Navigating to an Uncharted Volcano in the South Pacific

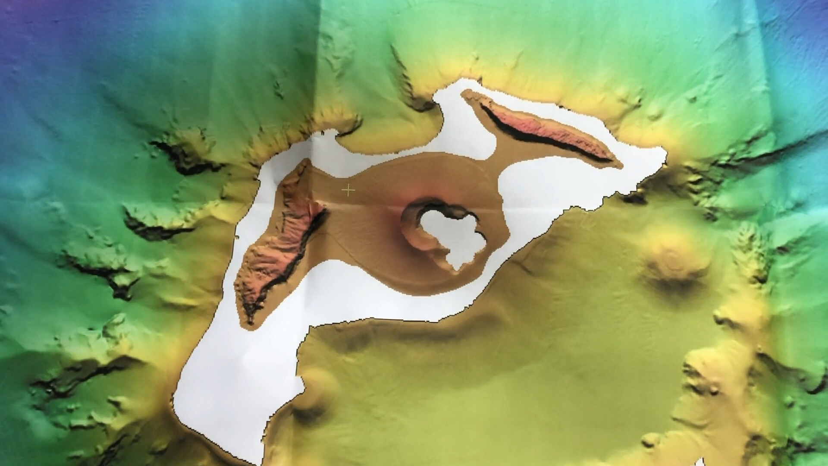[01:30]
And so the area where Hunga Tonga Hunga Haapai is is just a small portion of this giant caldera above water.
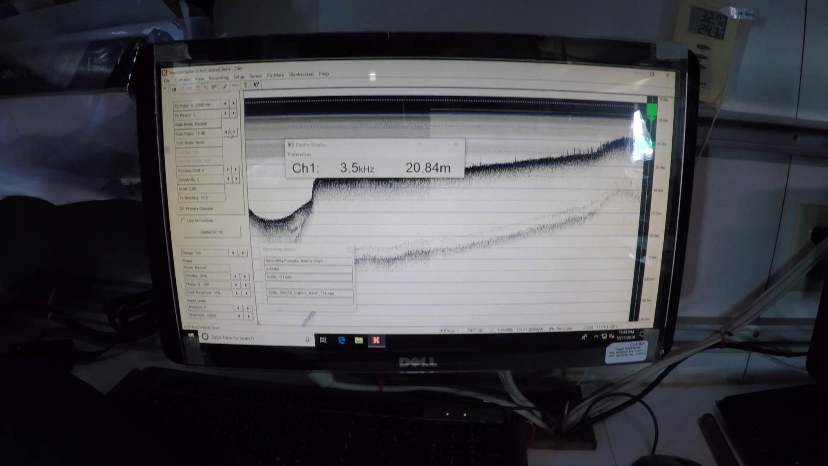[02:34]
On screen: depth 20.84 m
So what we did is we kind of circumnavigated the caldera keeping ourselves at about 100 meters depth using our depth sounder then we just poked our nose in